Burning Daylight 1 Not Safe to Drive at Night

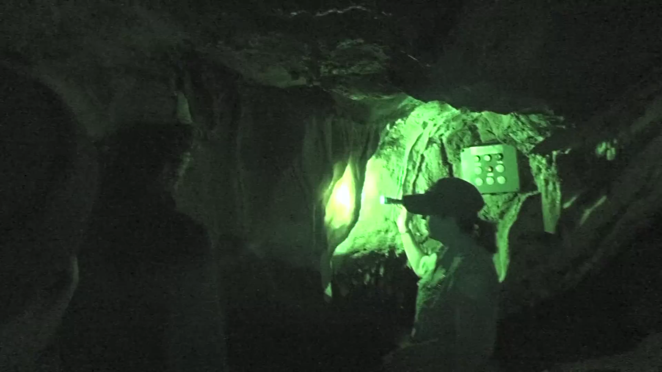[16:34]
Isn't that neat? You can see the calcite and the iron, and the calcite and the iron.
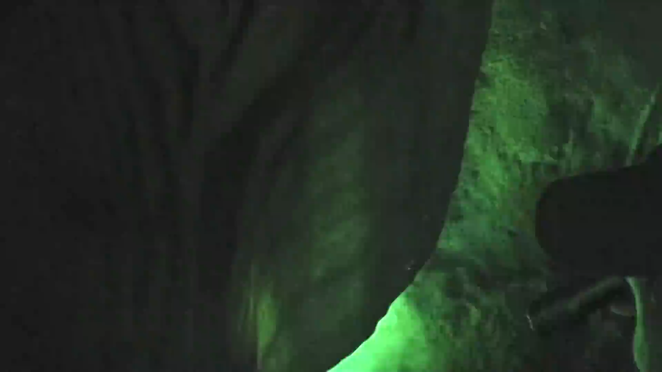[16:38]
They developed the paths in the caves so that we could come down here and enjoy the beauty that we were doing.
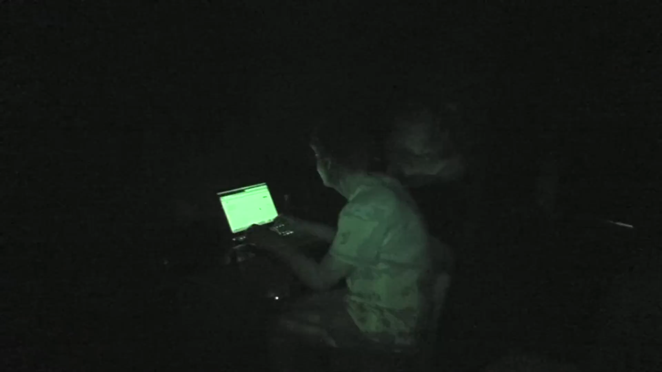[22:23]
So he's been up pretty much most of the night working on these videos. I got to sleep from 1 a.m. to 5 a.m. There you go. A little bit foggy outside. Yep, just a little foggy.